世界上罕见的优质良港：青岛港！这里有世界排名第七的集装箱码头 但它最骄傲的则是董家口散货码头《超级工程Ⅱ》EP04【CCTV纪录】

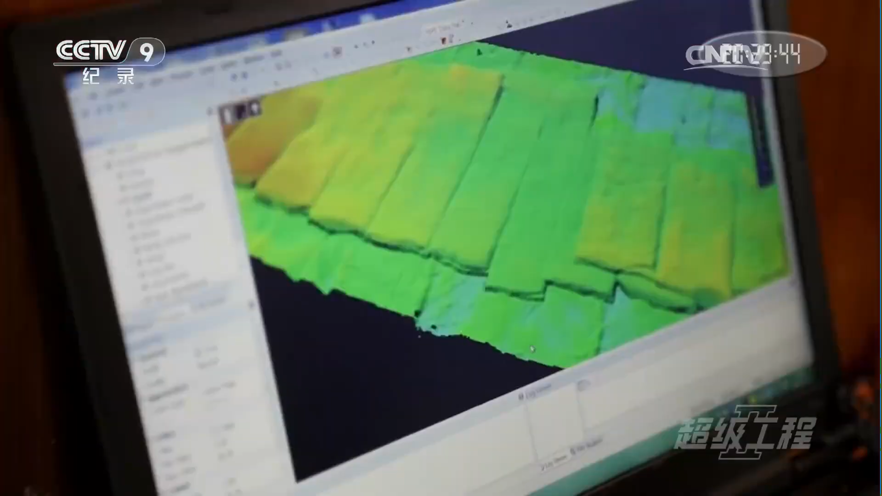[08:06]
通过对反射回来的声波的分析可以清晰地显示江底的形状那么下面的位置应该是基本上正确